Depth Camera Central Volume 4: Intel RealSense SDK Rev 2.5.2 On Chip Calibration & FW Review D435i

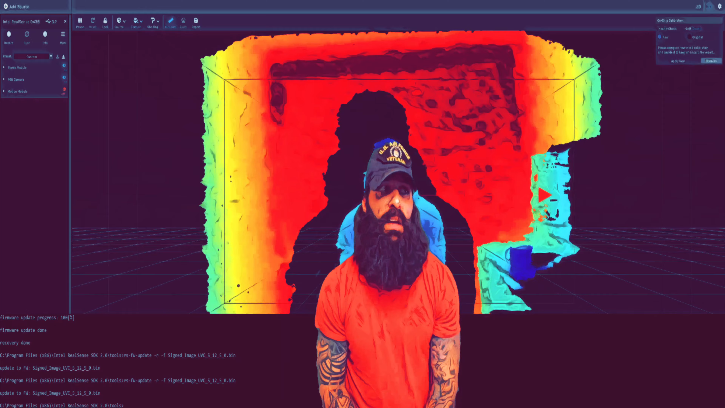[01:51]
the calibration tends to come out pretty good even while it's pointing at me and this is how I want to do it in real time so you guys can see what it looks like okay that's perfect so this new SDK is out there again when you upgrade to the new SDK 2.0